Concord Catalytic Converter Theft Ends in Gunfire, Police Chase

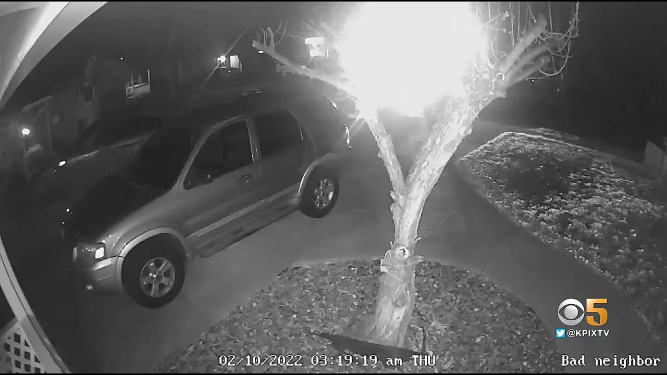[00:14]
I had looked out the window and that's when I seen like the bright light which is in the picture.